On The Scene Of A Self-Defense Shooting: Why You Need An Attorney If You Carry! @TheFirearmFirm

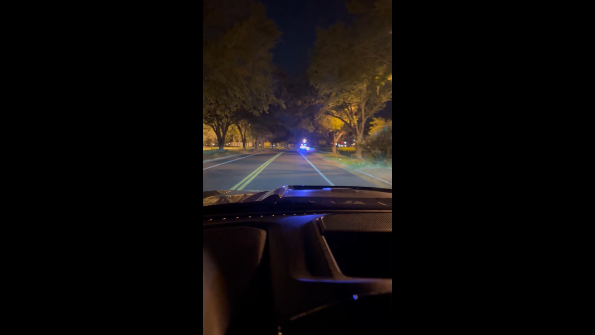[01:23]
All right, I'm arriving on scene. As you can see, they got tape marked off cop cars.